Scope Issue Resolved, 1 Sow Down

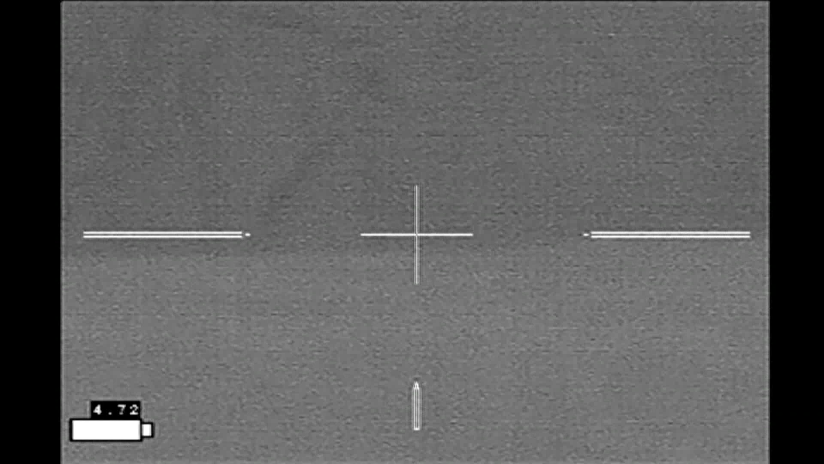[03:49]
So if there were any cattle behind the hogs, I should be seeing them with no problem.
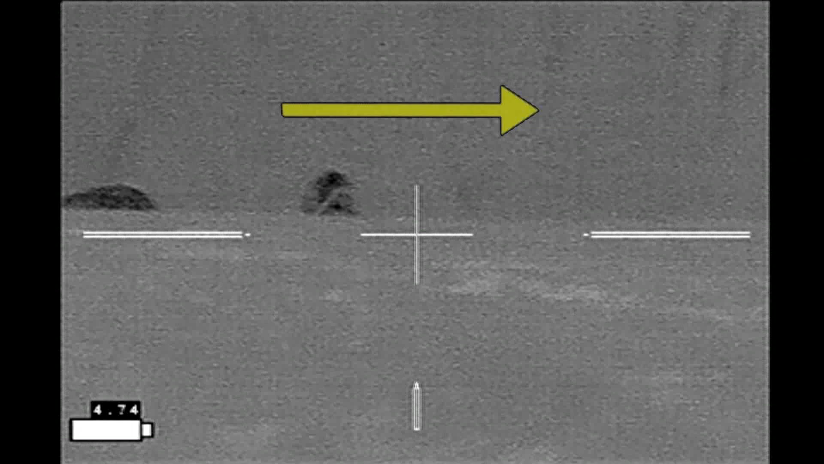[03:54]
I'm hoping the hogs are going to run off to the right. This is the hog that gives me my best shot.
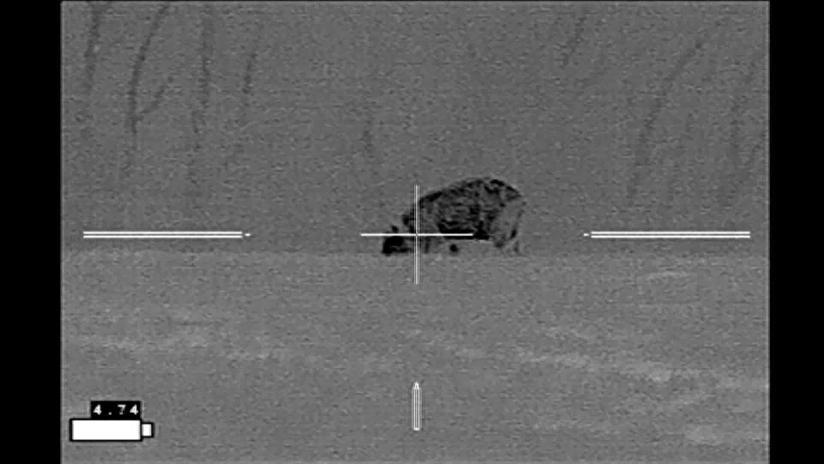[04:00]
I'm going to shoot it. It's a sow. The other hogs ran in the wrong direction, so this was my one good shot.
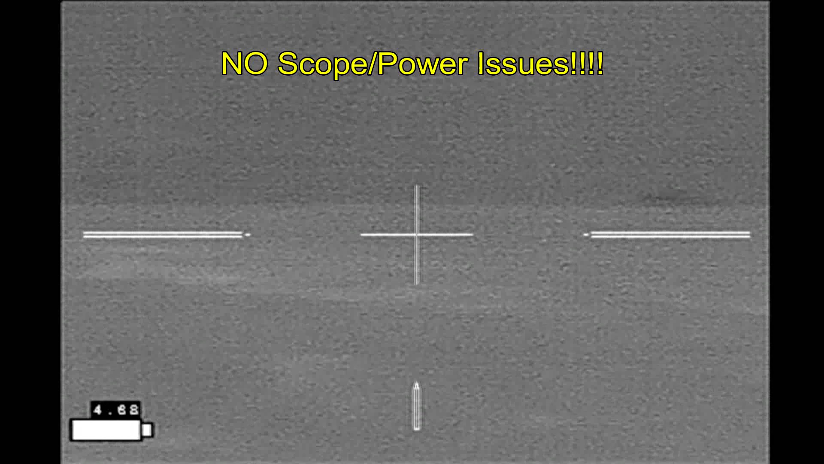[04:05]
I took it and I have one hog down. Here you can see the point of aim on the shot.
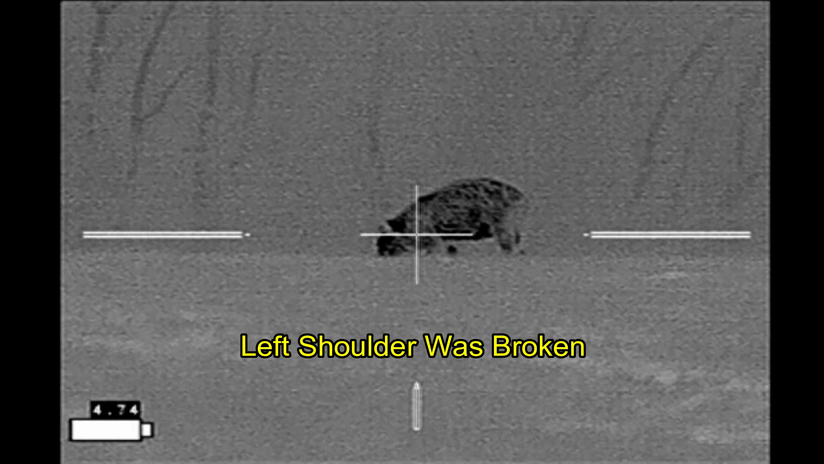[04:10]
This is kind of interesting because where the bullet exited was through the head.